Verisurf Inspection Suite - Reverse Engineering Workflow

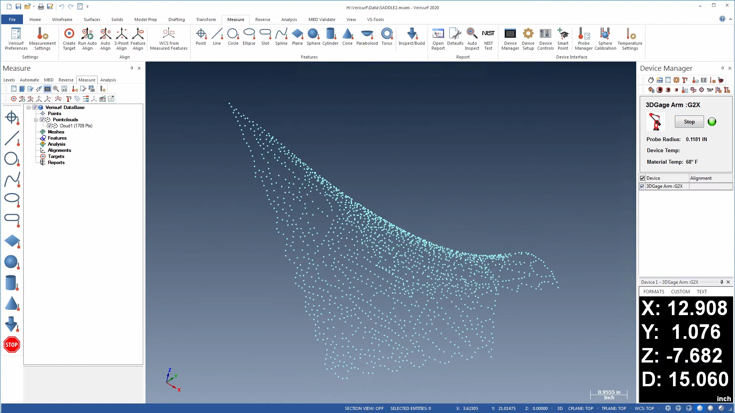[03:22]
The Surface Patch tool is used to create surfaces for measurements of more complex contours that can be modeled by draping with an open surface.
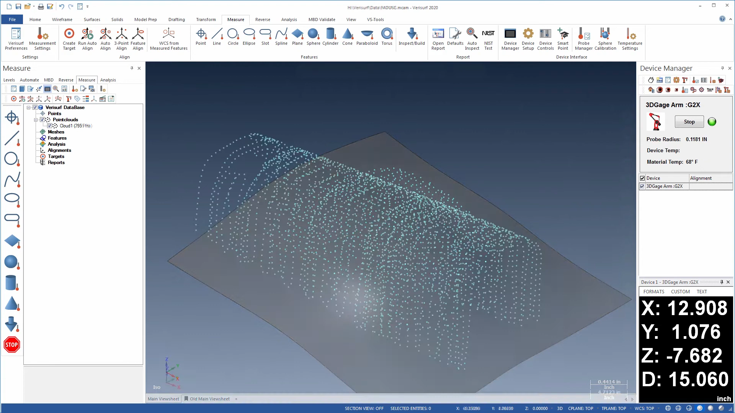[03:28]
The part surface is first scanned using a probing device to create a point cloud.